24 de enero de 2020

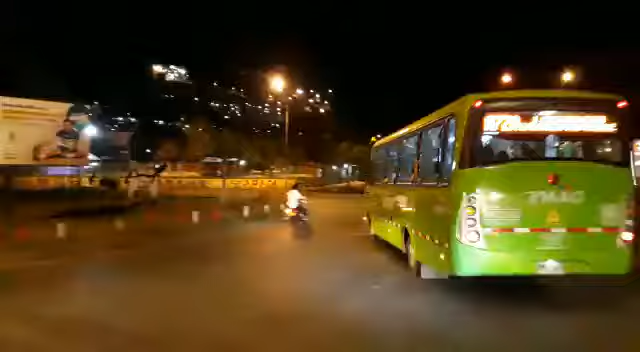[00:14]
En este caso, parte de Belén, San Francisco,
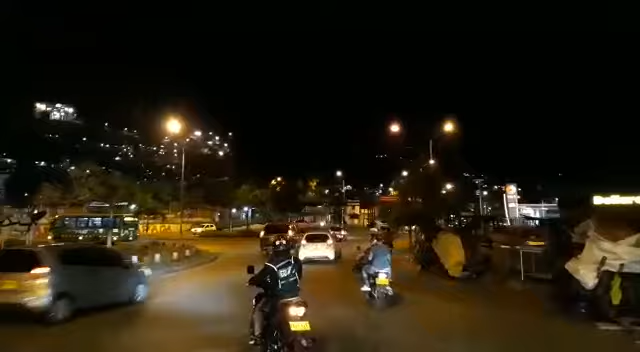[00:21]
casi todo Siloé, el 80% del barrio Siloé, son las 10 de la noche y sigue sin energía. Con ese bajón, la estrella de Siloé totalmente apagada, parte de Tierra Blanca también aquí, en el mirador, en algunas partes de energía, en otras partes no hay energía. Este Siloé, Silitev para el mundo entero, viernes 24 de enero de 2020, sin energía, el 50% de la Comuna
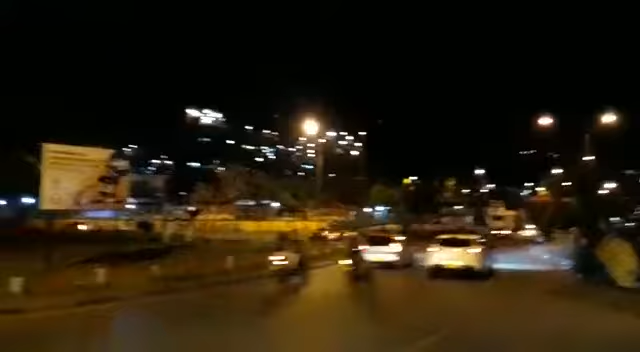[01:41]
Ya prendió la estrella, ya llegó la energía en este momento, ha llegado la energía en todo el sector, afortunadamente, estoy muy de buena grabando el video y ya se normaliza el problema de energía acá en Siloé, mire la estrella, imponente, Siloé, Silitev para el mundo entero. Acaba de llegar la energía en hace 10 segundos y nos tocó la suerte de estar grabando este video y que llegara la energía.